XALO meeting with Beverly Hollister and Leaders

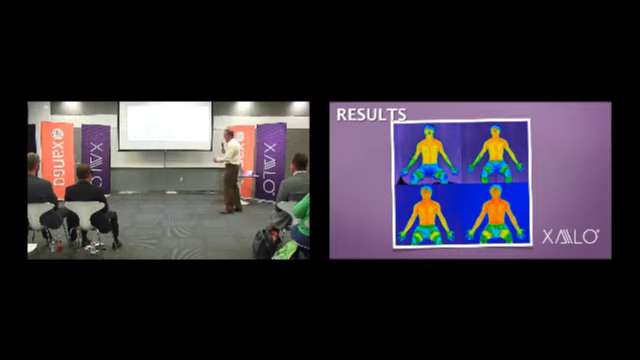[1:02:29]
All right, so let's go back real quick. This is, what did I do? No, now I'm in big trouble. All right, so here we go. All right, this is what we call a thermogram. See how it's a little bit more yellow, and as it goes red, it's heating up. This happened within an hour of taking the lychee polyphenol. It happens that quick that it enhances blood supply to the skin. And some people will feel that.
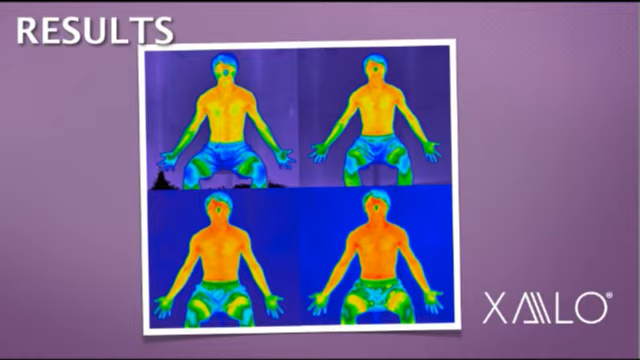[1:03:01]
They'll feel it heating up when they consume this daily. Some people might not. Some people might take a few weeks. It doesn't matter.
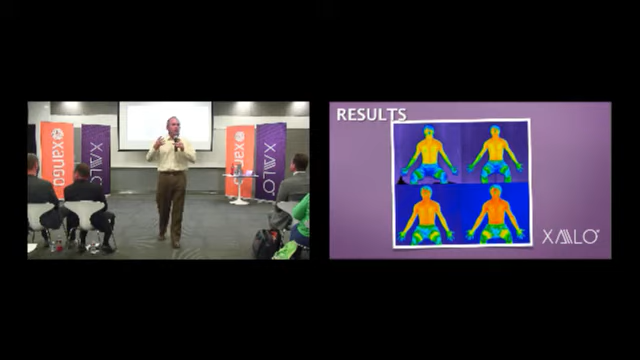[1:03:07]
If you do, it's normal. It's not a big issue. I just want to show that the power of this product within minutes